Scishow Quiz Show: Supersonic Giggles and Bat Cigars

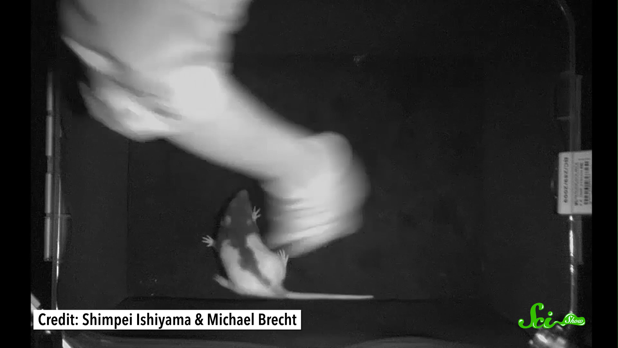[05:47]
And you can hear the rats making those happy noises in a pattern that corresponds to laughter.
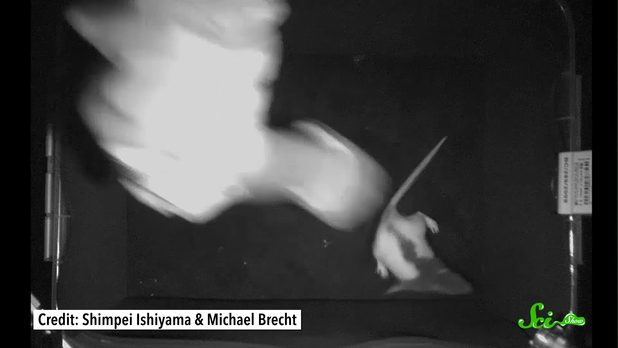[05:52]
The rats even started chasing after the researcher's hand when it stopped tickling them. Now that's just adorable. Alright, we've dealt with rats. And now… Sorry.